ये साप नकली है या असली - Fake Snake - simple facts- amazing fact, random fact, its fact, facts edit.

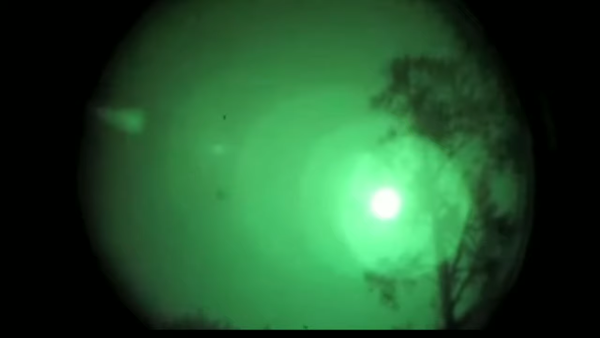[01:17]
कंप्लीटली अंदेरे में सब कुछ साफ
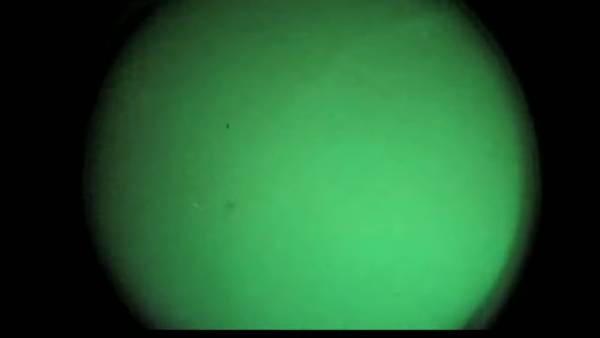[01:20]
और क्लियर देख सकता है क्यूंकि उसकी आखे नियोन ग्रीन कलर की है उसकी वज़से इनको साफ अंदेरे में सब कुछ क्